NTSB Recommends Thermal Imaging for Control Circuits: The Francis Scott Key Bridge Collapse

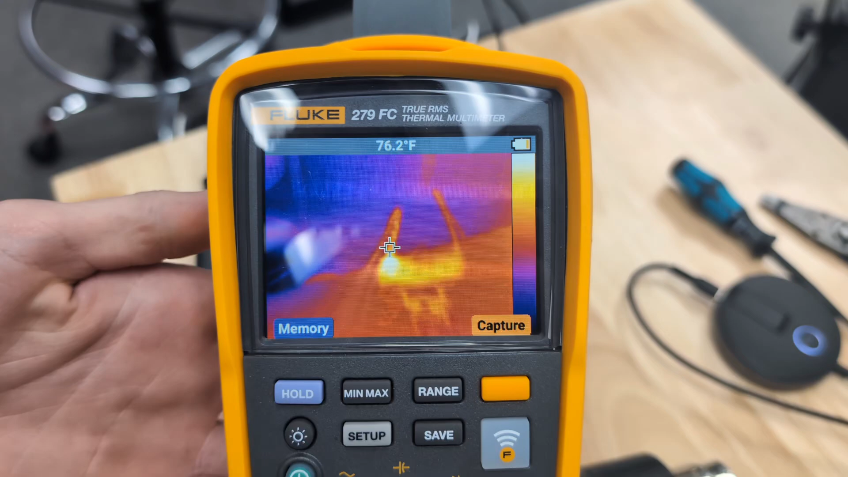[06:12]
On screen: spot 76.2°F
I don't know why I'm blowing the heat gun on my laptop. That's really smart.
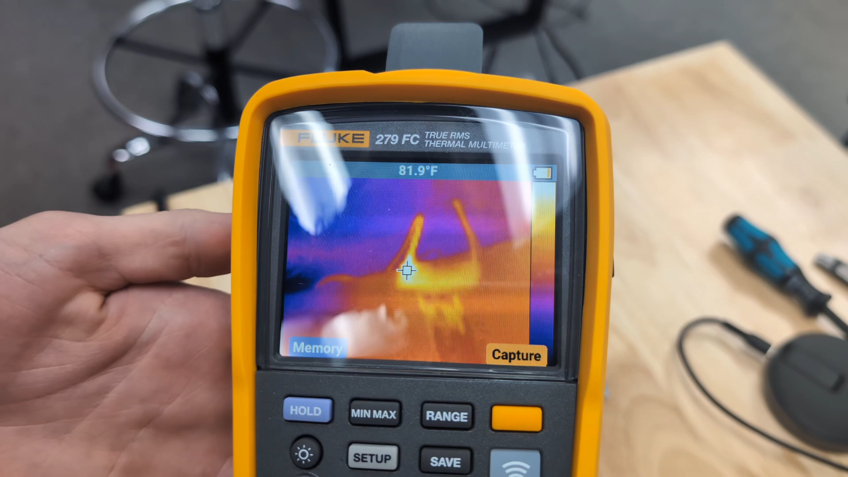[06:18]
On screen: spot 81.9°F
Yeah, so that would have clearly shown it. And mainly now, you could hit that capture yellow button there.
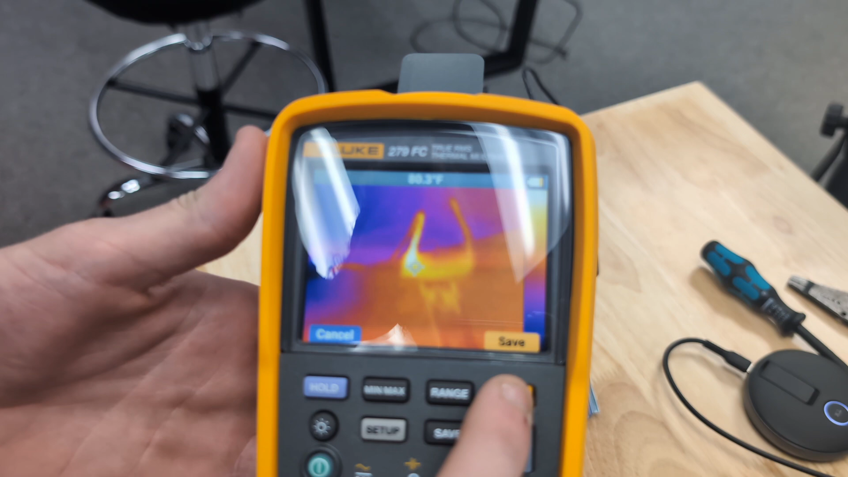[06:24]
And then we could use the fluke connect app. And we could actually make a report about this issue. But I think it's really important for people to have to see the fluke. And then I think, I guess, that's really interesting. And I think, I think, you know, and maybe, of course,